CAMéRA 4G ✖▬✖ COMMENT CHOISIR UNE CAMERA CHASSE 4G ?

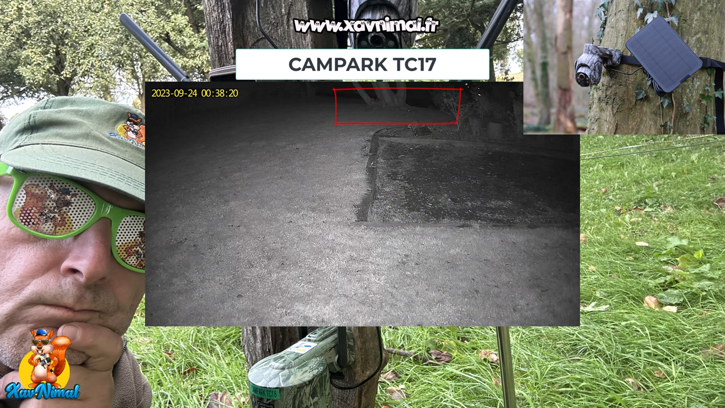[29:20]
On voit des petits points lumineux. Les petits points lumineux, ce sont les yeux des lapins. Alors regardez bien, il y en a beaucoup. Pourquoi? Bah parce qu'en fait, il y a eu des naissances, donc il y avait plein de petits. Ça vous donne une petite idée de la distance et de la sensibilité de la caméra. Vous voyez que là c'était réglé sur haut, donc la plus grosse détection, ça détecte quand même assez loin. C'est vrai que s'il n'y avait pas les yeux, en fait on les voit presque pas.
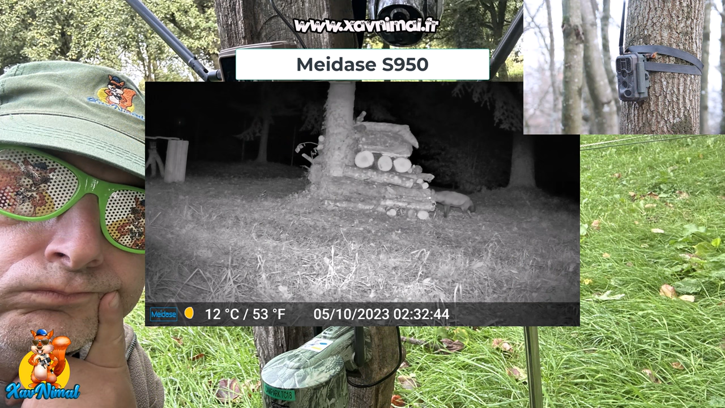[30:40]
Là, maintenant, nous voyons la Médase S950. On voit un renard qui vient, puisqu'en fait le tas de bois est aménagé. Vous l'avez peut-être déjà vu, hein, j'avais fait des petites vidéos où je montre l'intérieur d'un... Quand vous faites un tas de bois, vous laissez des petits emplacements, ça permet que les animaux viennent.
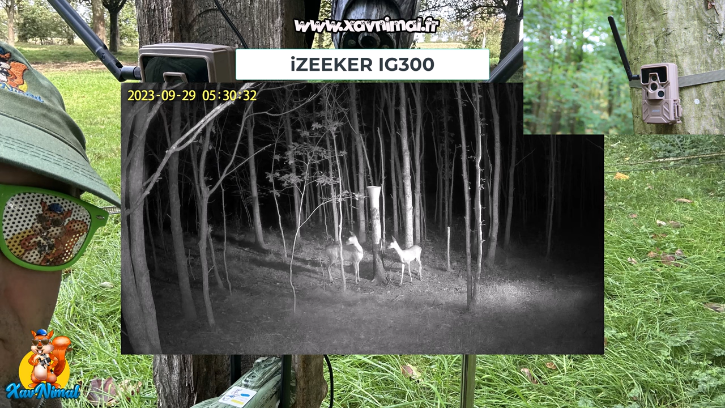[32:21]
En fait, c'est parce qu'il y a une autre caméra chasse. En plus de la caméra 4G, j'ai mis une caméra chasse. Donc vous allez voir, quand c'est éteint, ça fait pas... Voilà, là, l'autre caméra chasse est éteinte. Et vous avez vraiment le reflet de cette caméra. Alors bon, elle a une résolution un tout petit peu plus grande.
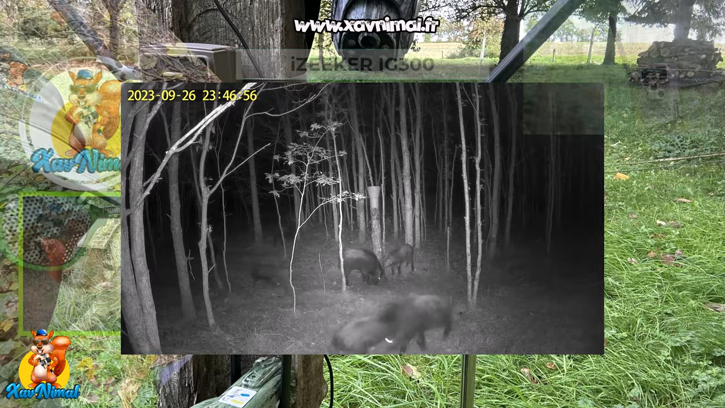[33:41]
Là avec les sangliers, je peux vous dire qu'on les entend bien sinon. Voilà, donc cette vidéo se termine. J'espère que vous aurez appris des choses,